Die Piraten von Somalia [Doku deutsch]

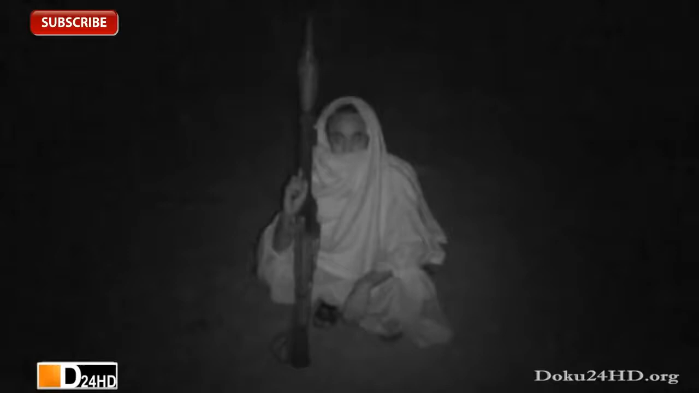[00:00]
Warum nehmt ihr die Fremden gefangen und tut ihnen das an? Wir sind runtergegangen zur Küste, um zu fischen. Aber sie haben unsere Netze und unsere Boote zerstört. Das lassen wir uns nicht länger gefallen. Wir knöpfen uns jetzt ihre Schiffe vor.
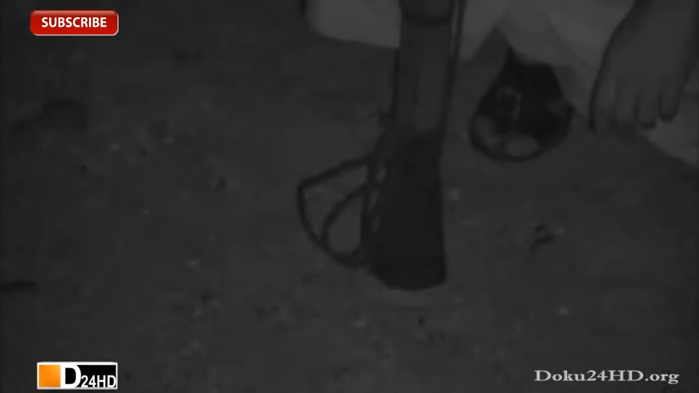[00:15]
Was wollt ihr jetzt machen? Habt ihr einen Plan? Das hier ist mein Plan. Mein Granatwerfer.